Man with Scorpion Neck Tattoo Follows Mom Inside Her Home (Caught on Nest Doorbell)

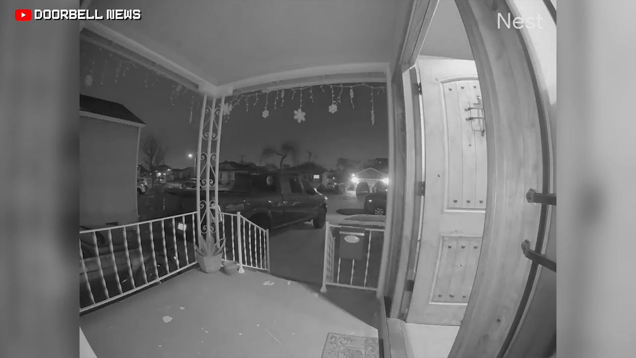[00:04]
Why? A man with a scorpion tattoo on his neck follows a mother and her child into their home. But luckily, they locked the doors before he could enter. The man appears to have a large scorpion tattoo on
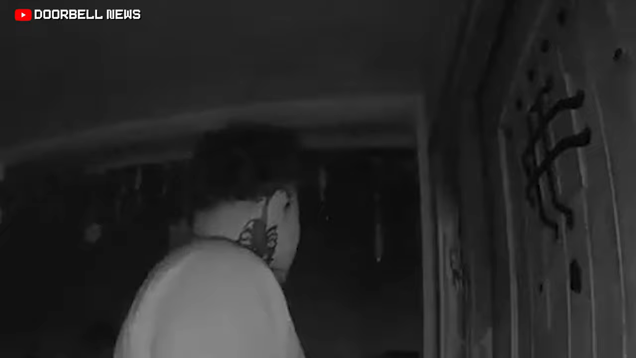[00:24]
his neck as well as various other tattoos on his arms. This is exactly why you need to stay on the alert and always check your surroundings before entering your house at night time.
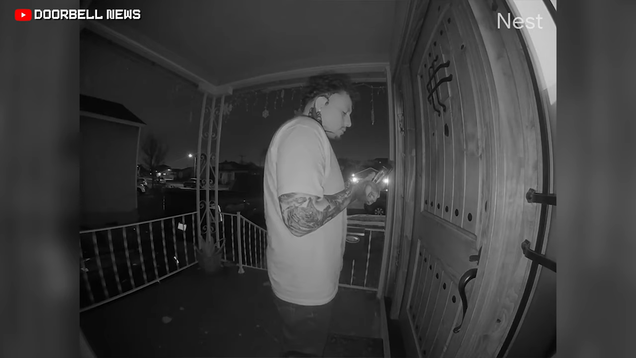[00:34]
You never know who's following closely behind. Luckily, the mother and the child are fine and they're now warning others to remember to lock their doors.
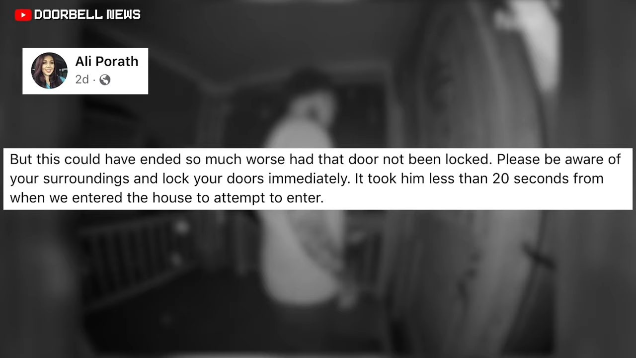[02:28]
But this could have ended so much worse had that door not been locked. Please be aware of your surroundings and lock your doors immediately.
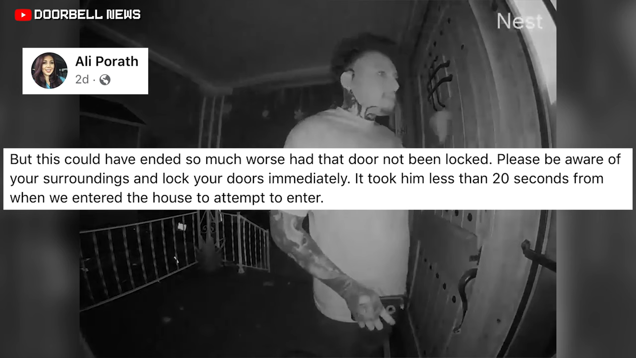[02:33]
It took him less than 20 seconds from when we entered the house to attempt to enter.